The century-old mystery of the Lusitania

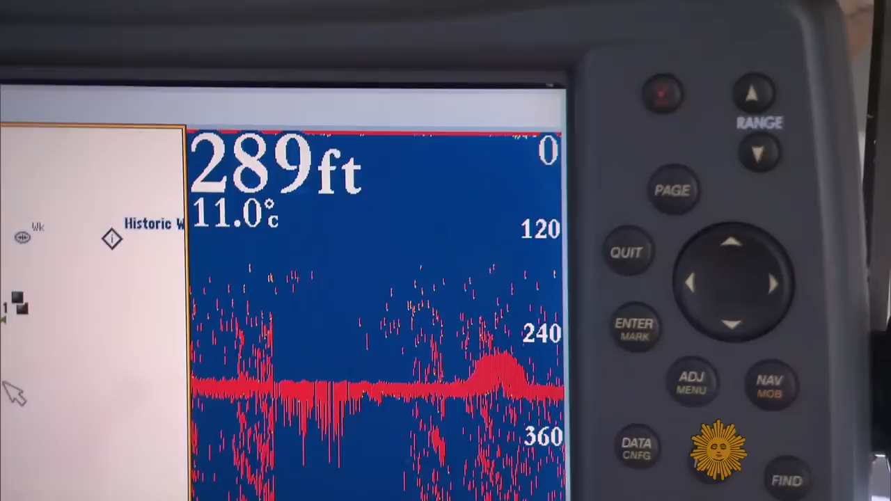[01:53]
On screen: depth 289 ft, water 11.0°C
And we'll just come up over the wreck, and we're about to cross down to the other side now. The wreck is still down there, in 300 feet of water.
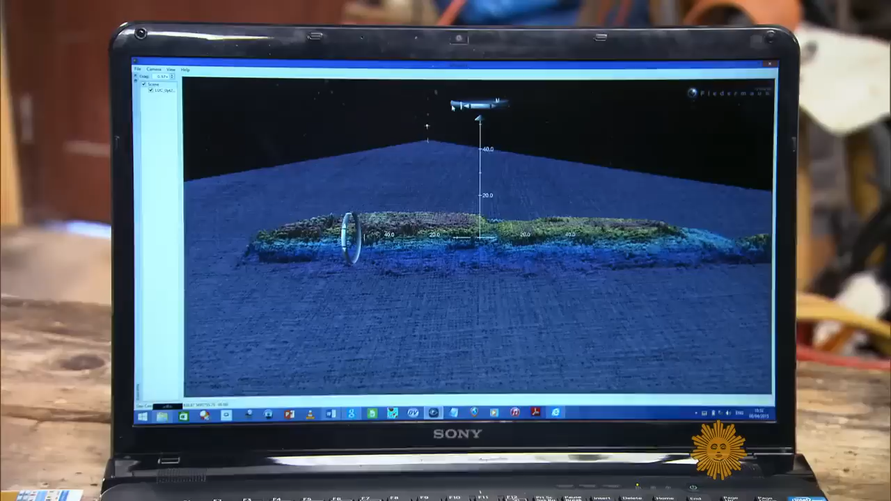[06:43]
It's a sonar beam that's sent from a ship that bounces off the sea floor.
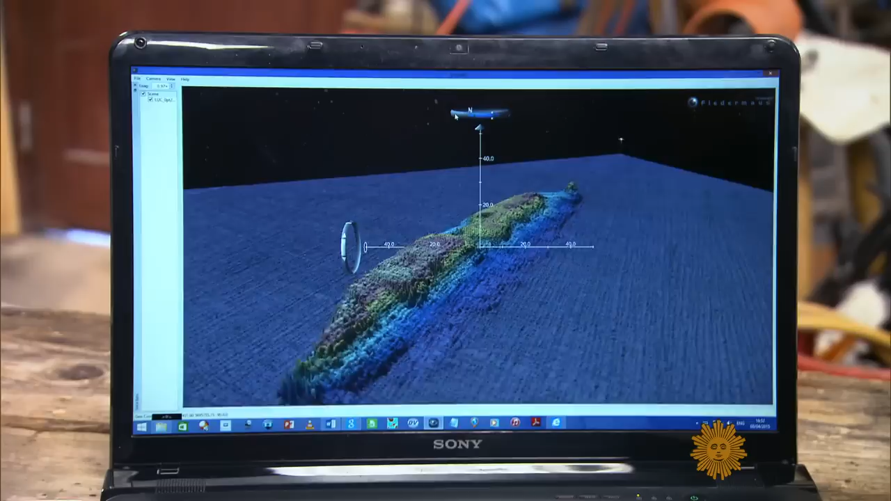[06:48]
You could imagine the whole ship is lying on her side. The starboard side is underneath all that.
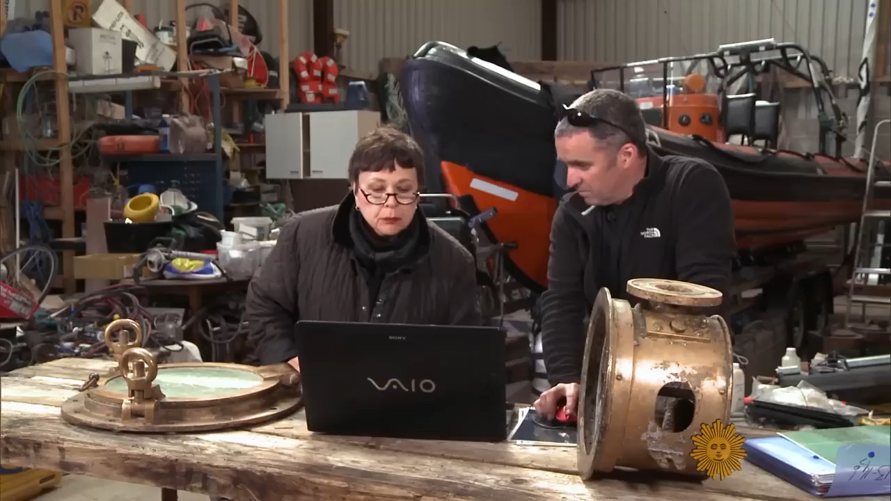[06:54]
And sadly, because she's lying on the torpedo wound, we can't see exactly.
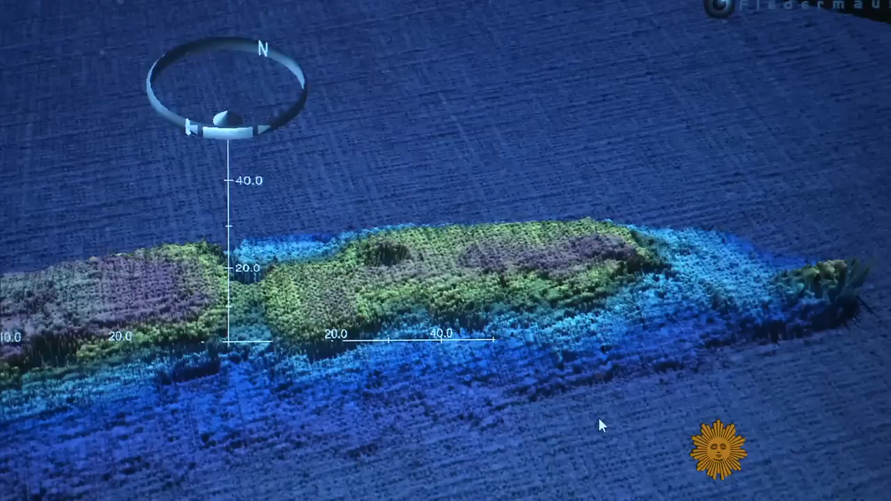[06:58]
You know, this is where all the carnage happened, where the torpedo strike and the second explosion.